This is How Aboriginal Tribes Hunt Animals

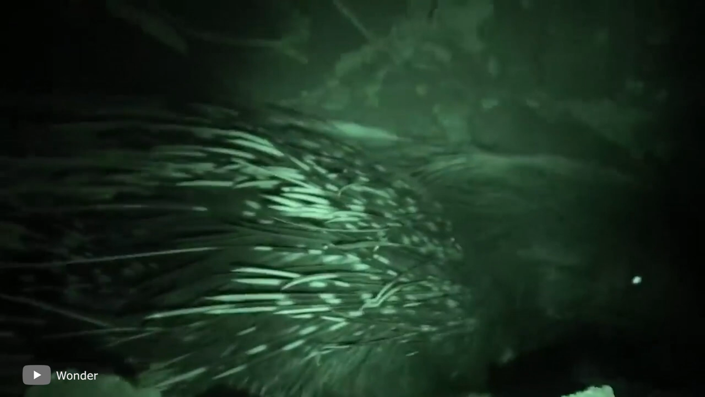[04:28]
These prickly rodents live in burrows just like snakes.
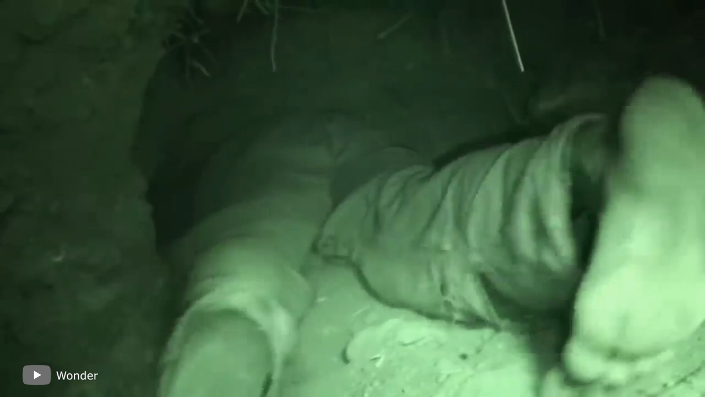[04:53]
However, sometimes the hunter determines the location of the porcupine in the burrow,